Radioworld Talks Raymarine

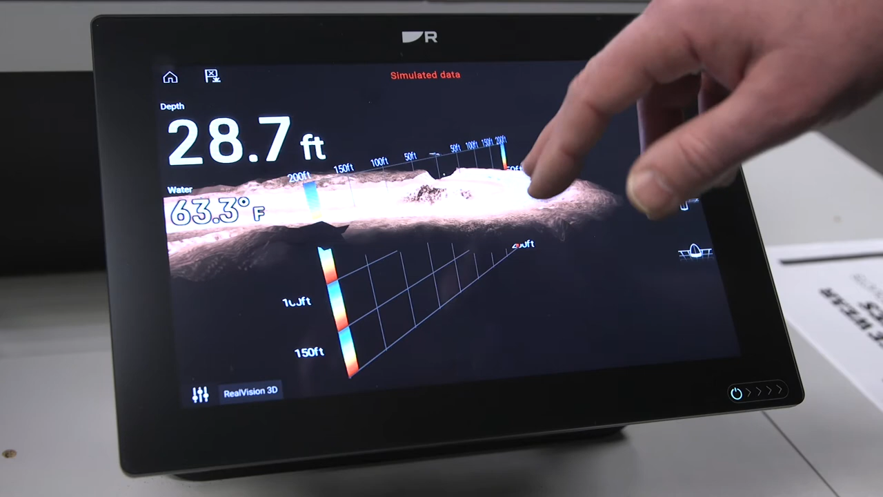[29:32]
On screen: depth 28.7 ft, water 63.3°F
So this is one really cool feature that a lot of our salmon fishermen have been using to see, you know, what's behind them and where the bait balls are in relation to them.
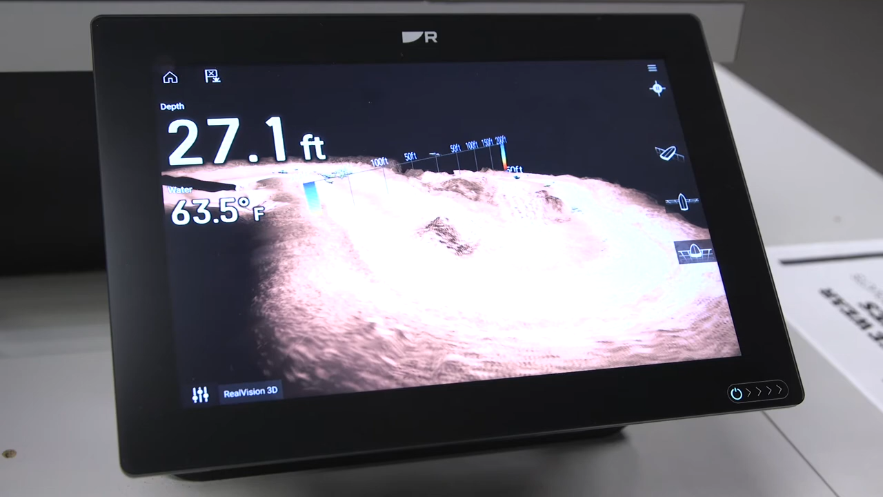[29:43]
On screen: depth 27.1 ft, water 63.5°F
And right now, Roy, it's actually drawing like a map of the bottom rather than just a straight line behind the boat.
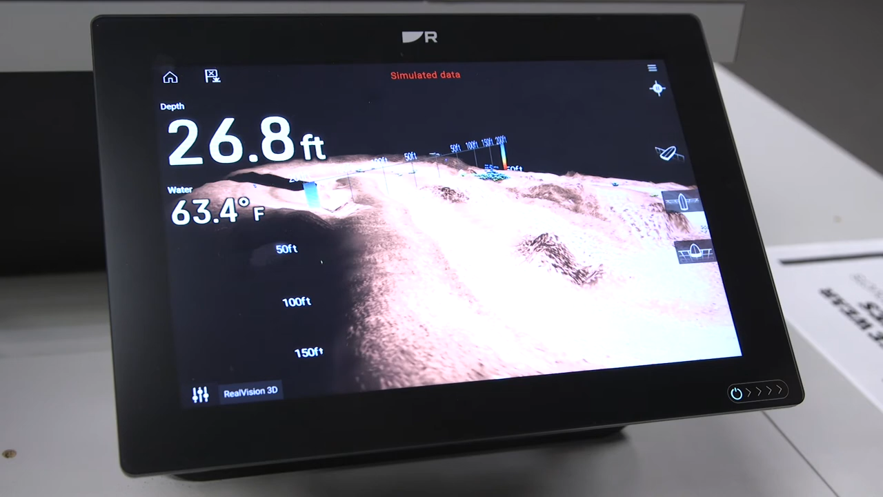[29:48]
On screen: depth 26.8 ft, water 63.4°F
So you can actually get like a really nice three dimensional view to everything. Right?
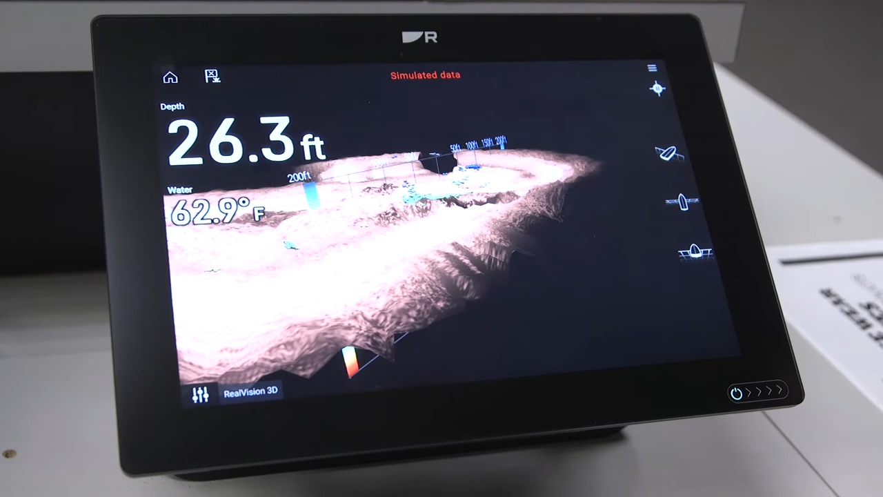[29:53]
On screen: depth 26.3 ft, water 62.9°F
Yeah, absolutely. One of them, I mean, these are fish here, these different colored balls that you see,
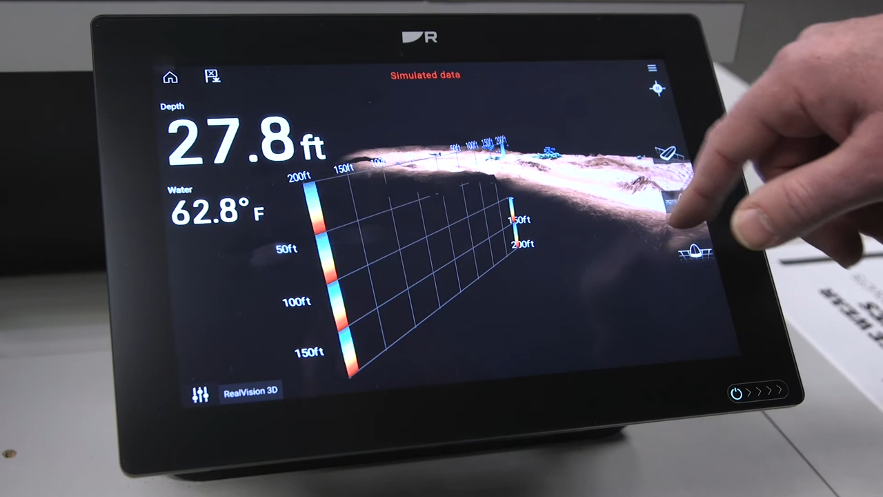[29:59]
On screen: depth 27.8 ft, water 62.8°F
and it can be run in two different scenarios. One is the way you see it here.
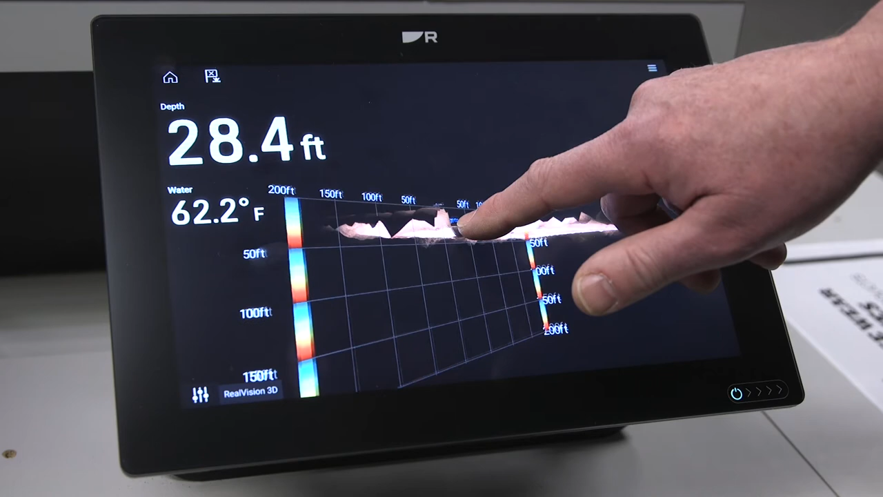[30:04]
On screen: depth 28.4 ft, water 62.2°F
The other one is where you just seeing behind the boat and it gives you a very good
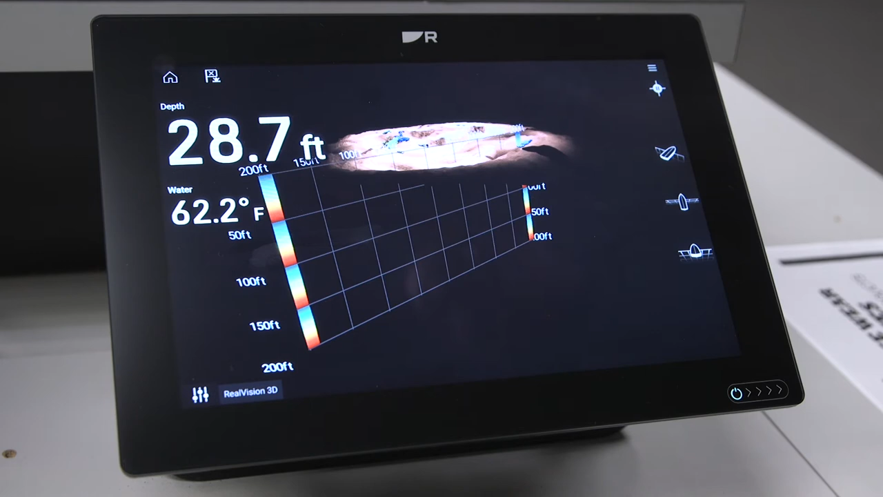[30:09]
On screen: depth 28.7 ft, water 62.2°F
position of where those bait balls are relative to the boat.
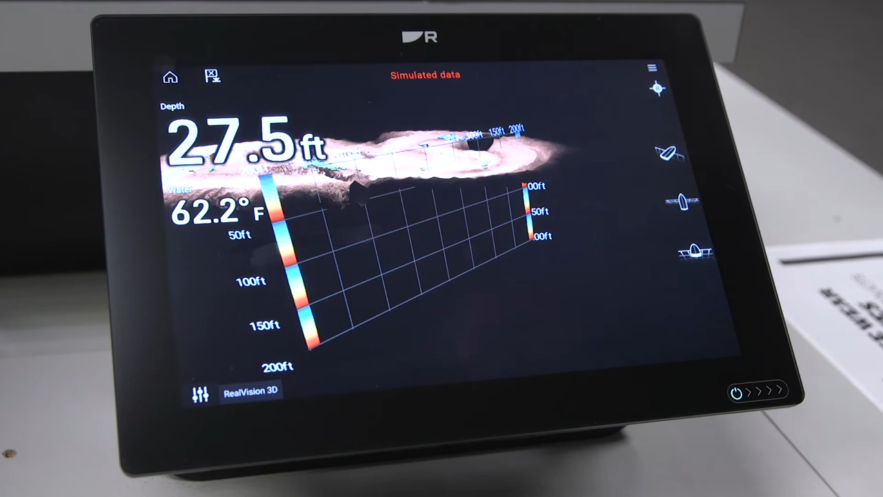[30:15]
On screen: depth 27.5 ft, water 62.2°F
If they're a few hundred feet off to the starboard side or the port side and at what depth they're at, or you can run it this way and actually map the bottom.
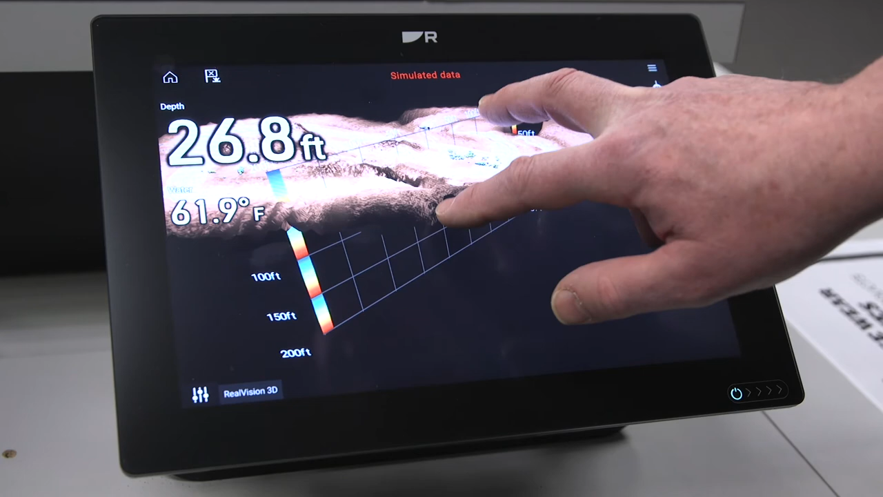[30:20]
On screen: depth 26.8 ft, water 61.9°F
This is very good if you're looking for drop offs and rock piles and holes,
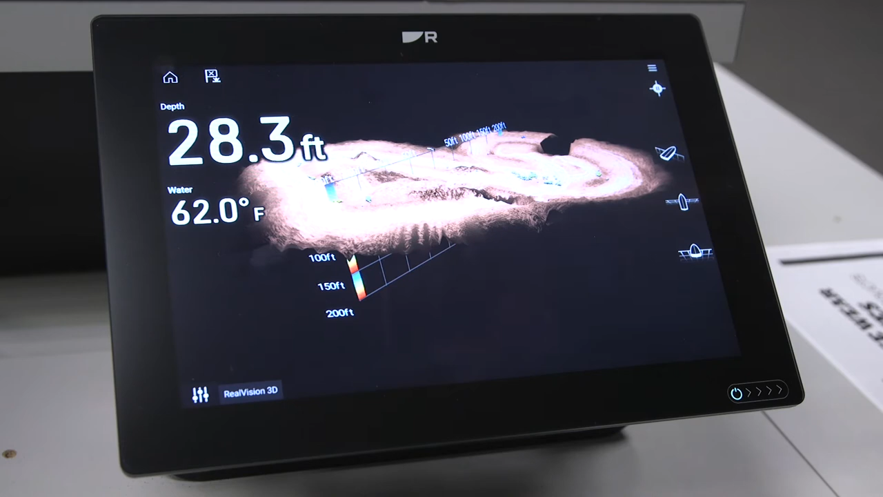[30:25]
On screen: depth 28.3 ft, water 62.0°F
that kind of thing on the bottom. Yeah, for sure.
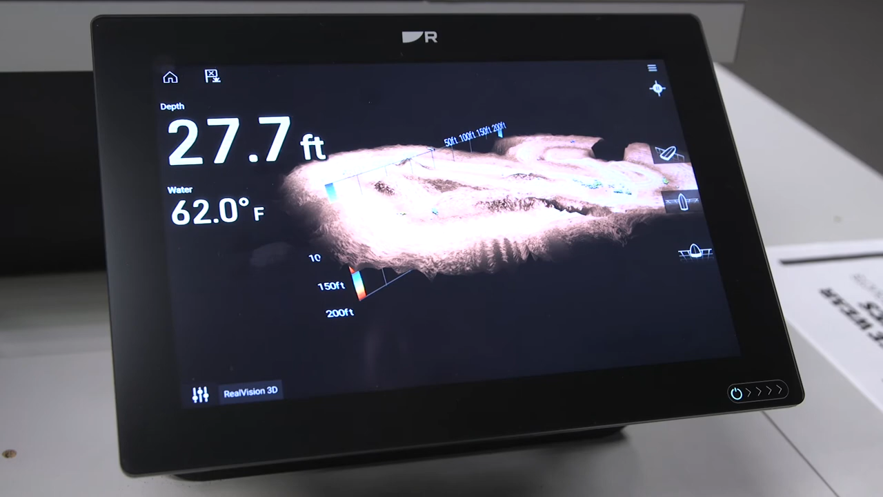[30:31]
On screen: depth 27.7 ft, water 62.0°F
And then you have some quick keys over on the side there as well. Looks like for different views. Yep.